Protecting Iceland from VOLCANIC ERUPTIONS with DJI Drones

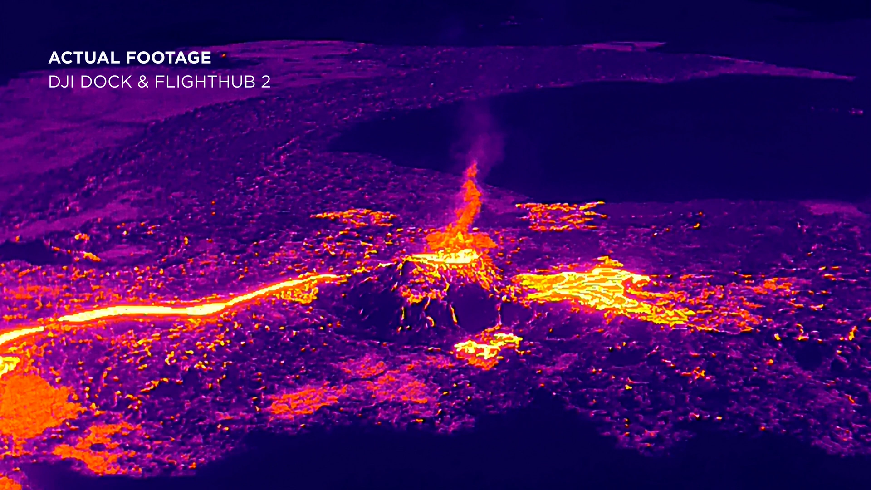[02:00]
We also use it to find lava pools and
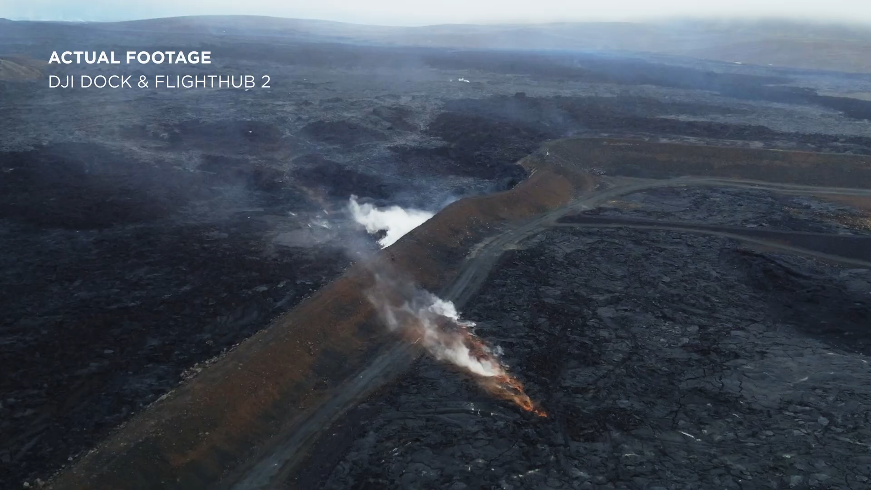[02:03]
check whether the defense walls are in good
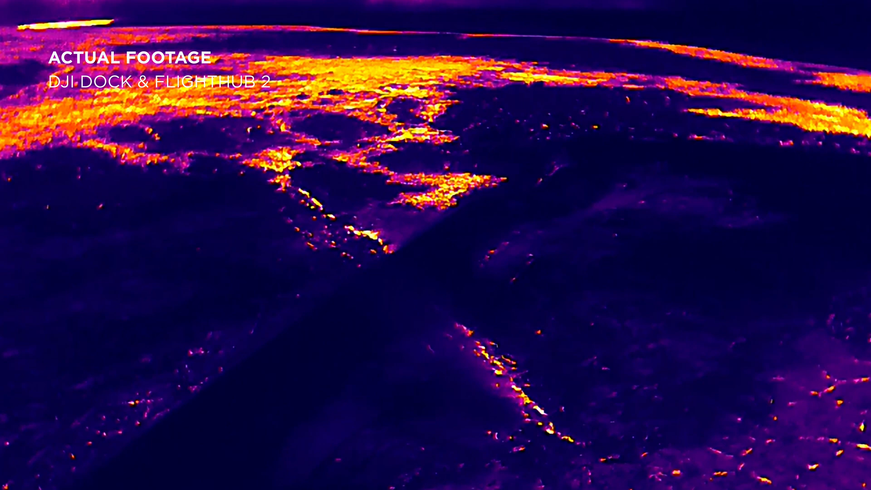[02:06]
condition to keep the lava away from critical infrastructures.